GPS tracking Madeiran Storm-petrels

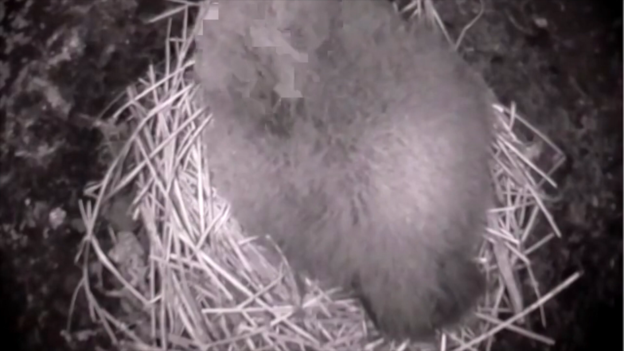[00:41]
In order to catch when the adults are returning to the nest, we deploy internal cameras. These have shown that the adults are coming back throughout the night, including the unearthly hours of 3.45am. But the adults return to feed the chick and to hang out with the chick.
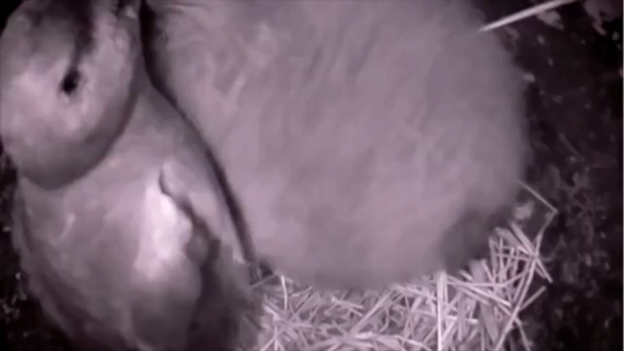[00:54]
Some spend a short amount of time, some spend a longer time with the chick.
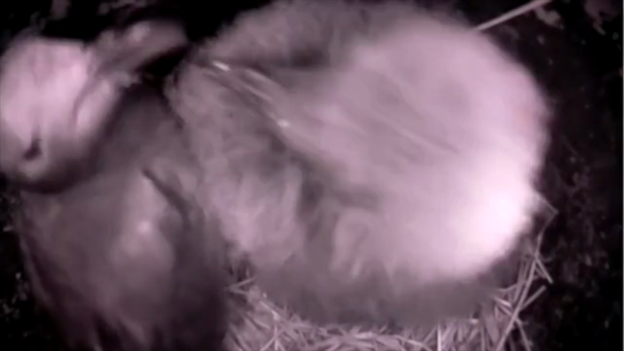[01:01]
But it's during these times where we are also doing nest checks in order to try and catch the bird when we're wanting to retrieve the logger.